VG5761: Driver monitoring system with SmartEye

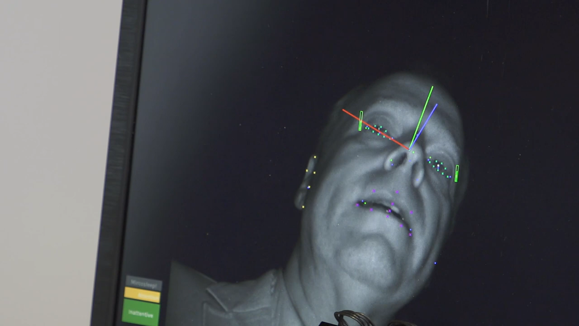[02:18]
a straight line and the gaze is actually telling where you are looking on the road scene.